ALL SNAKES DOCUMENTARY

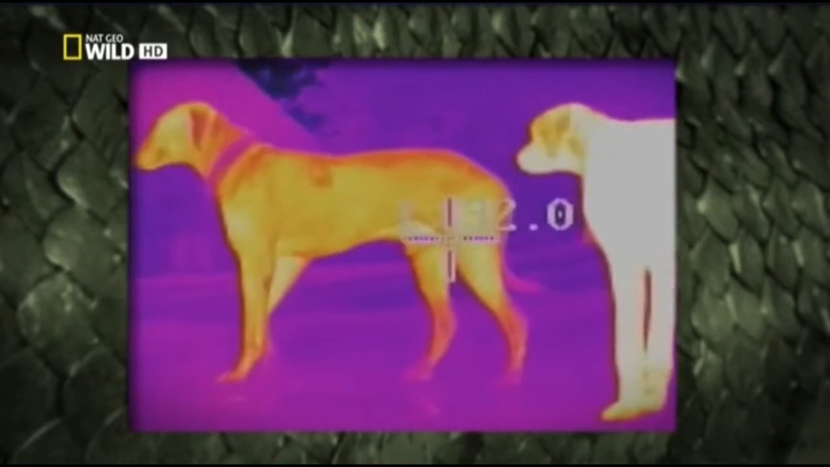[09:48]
Almost every organism has its own heat signature. Although a snake wouldn't see a picture like that of a thermal camera,
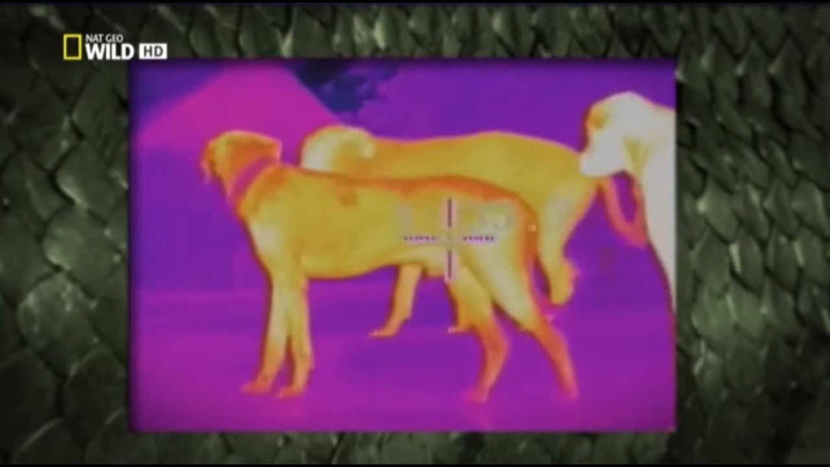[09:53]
it could enable it to target victims accurately.